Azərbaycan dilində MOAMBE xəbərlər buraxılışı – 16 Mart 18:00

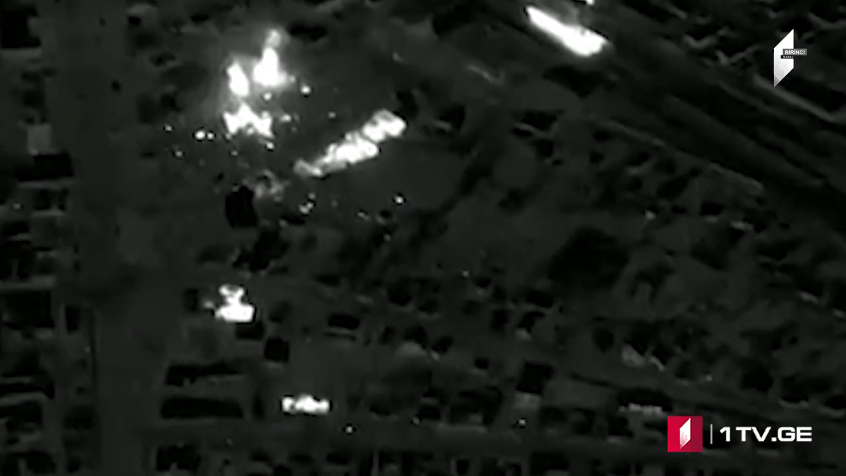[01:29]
Kiyevin Şevçenko rayonunda mərmi qalıqlarının düşünməsi nəticəsində 12 mərtəbəli bina uçub və yaxınlıqdakı 9 mərtəbəli binaya ziyan vurub.
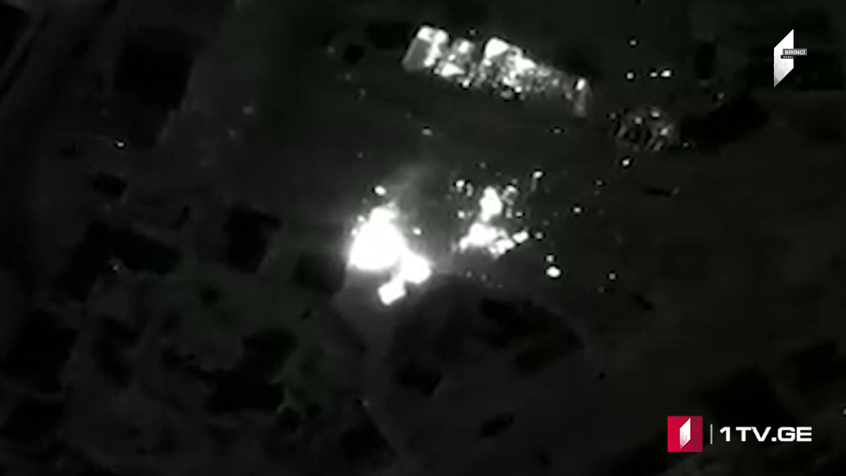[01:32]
İki nəfər xəsarət alıb qalanlar isə təxliyə edilib. Ukrayna mətbuatının məlumatına görə Mariupol şəhəri yenidən Rusiya cəmisi tərəfindən bombalanıb.